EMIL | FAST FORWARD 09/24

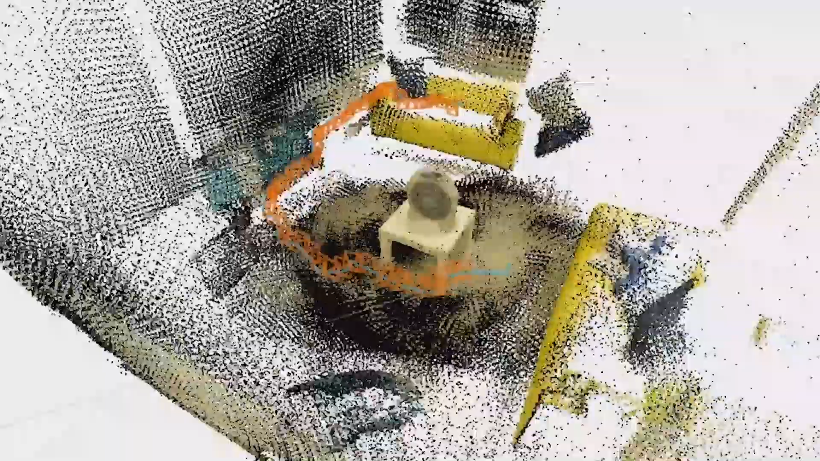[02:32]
We process the ground truth dataset into a 3D model that we can import into Unity to construct our scene.